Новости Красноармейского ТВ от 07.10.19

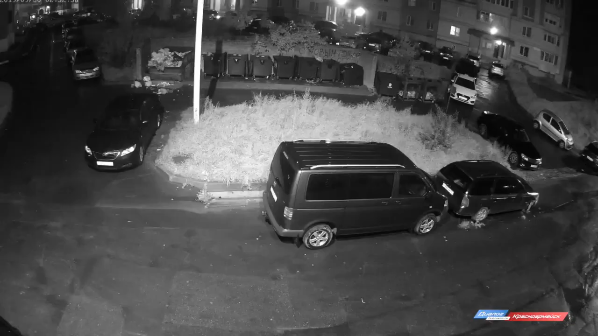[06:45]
Причину пожара установит следствие. Есть вероятность поджога. Одна из камер видеонаблюдения зафиксировала вспышку в момент возгорания.